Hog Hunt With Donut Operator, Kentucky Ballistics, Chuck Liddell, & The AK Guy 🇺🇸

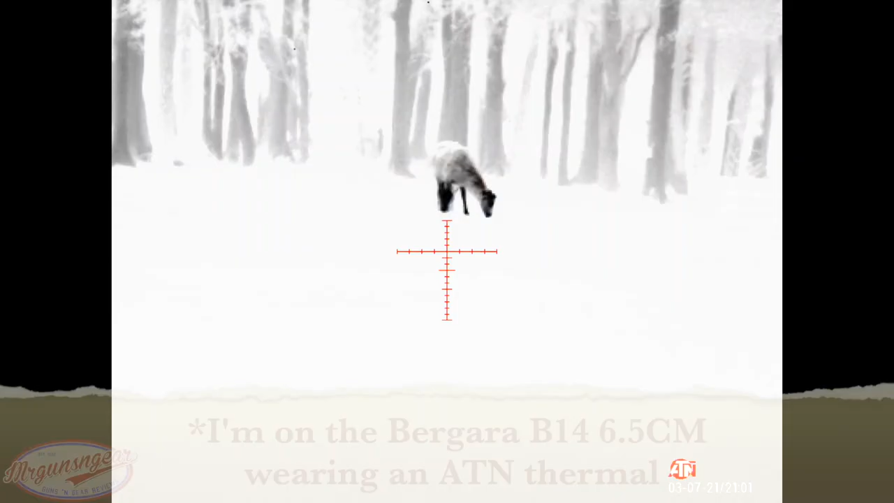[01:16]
yeah that's the deer that's just like yeah all right picks up i got it
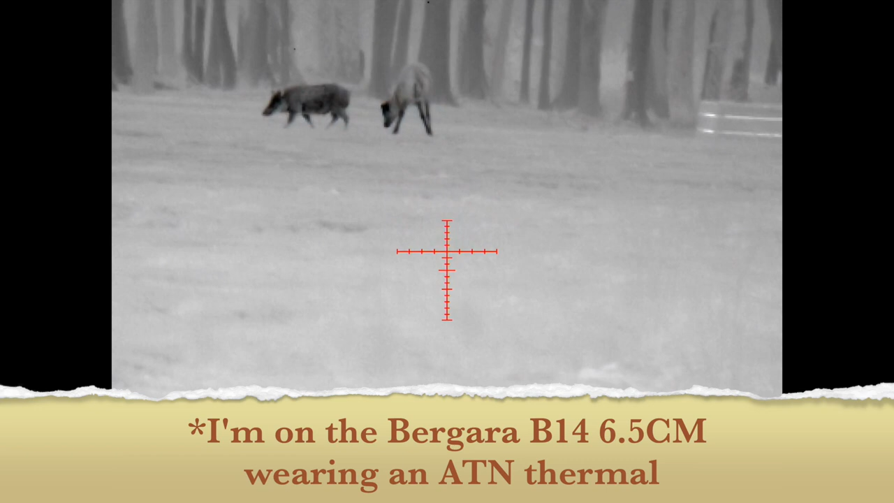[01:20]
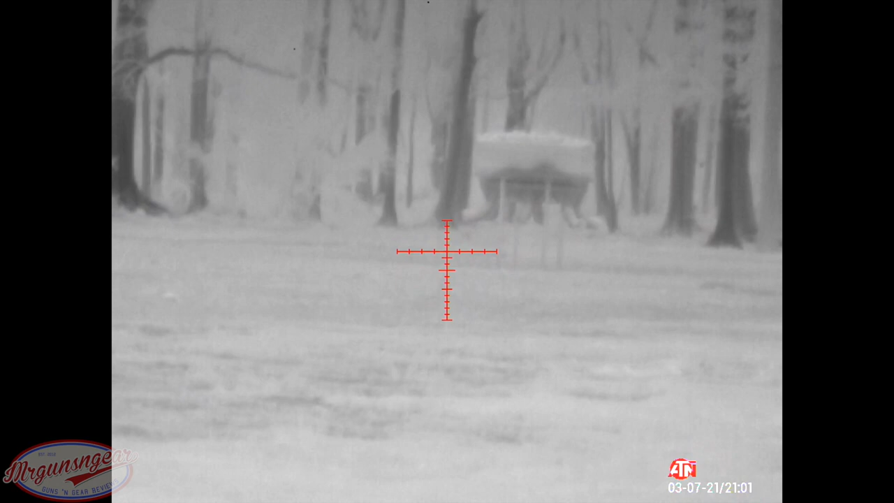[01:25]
just walked behind it all
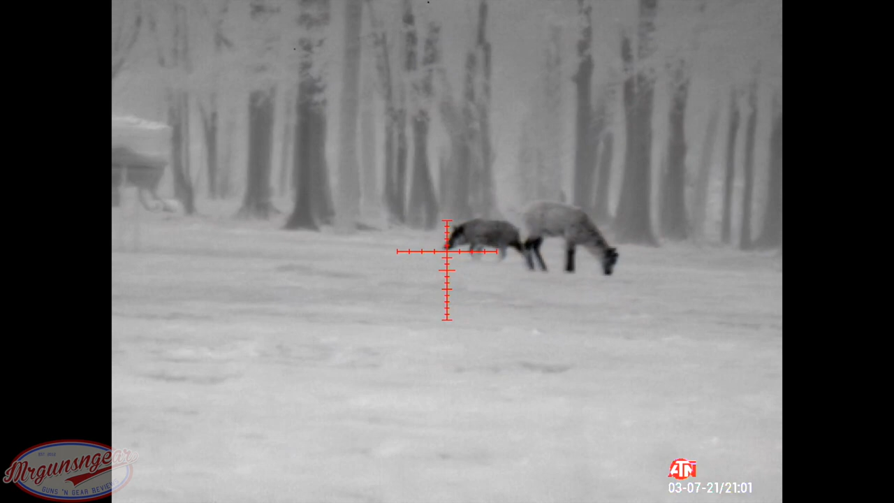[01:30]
right there we go come here girl
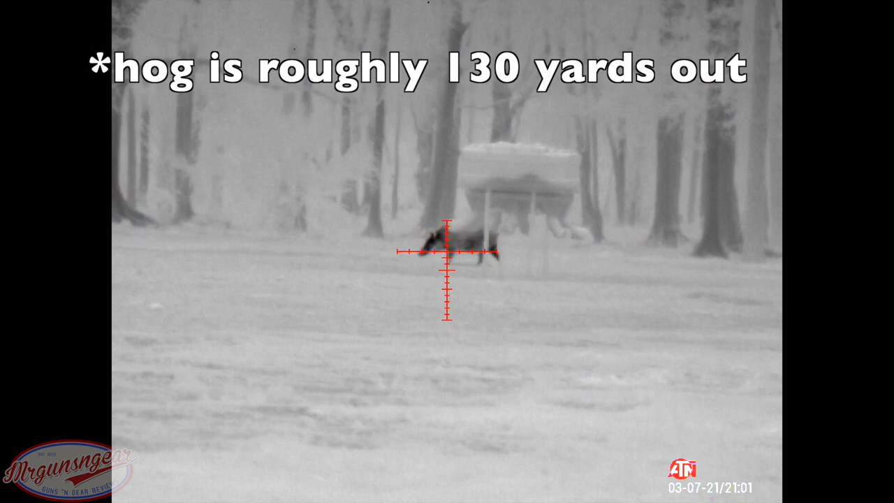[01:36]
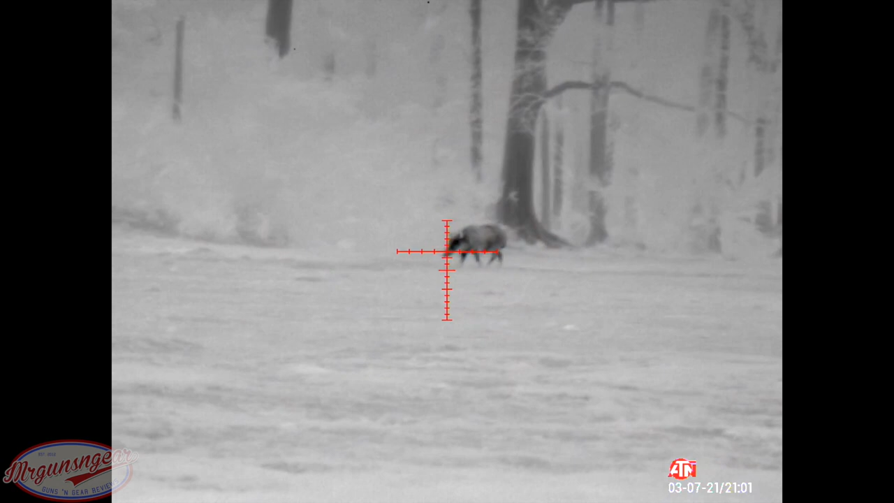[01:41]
just one it's moving it's moving all right
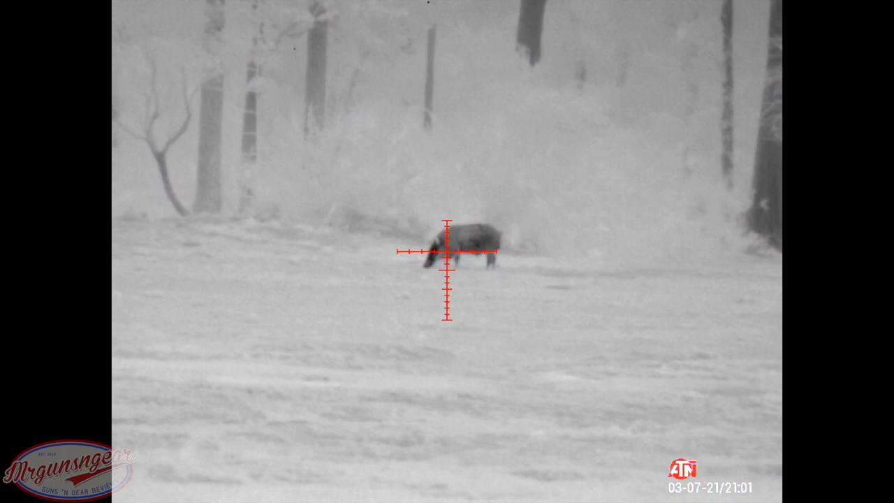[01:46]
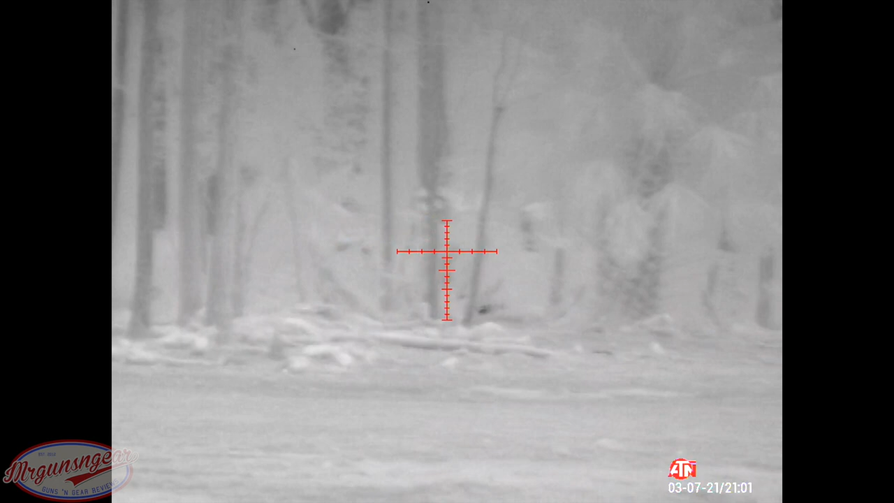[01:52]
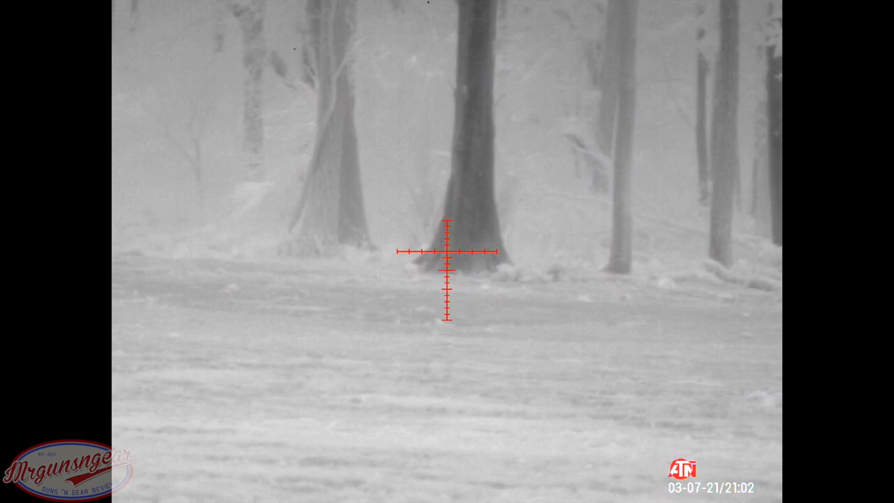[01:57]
i see it damn it's behind that tree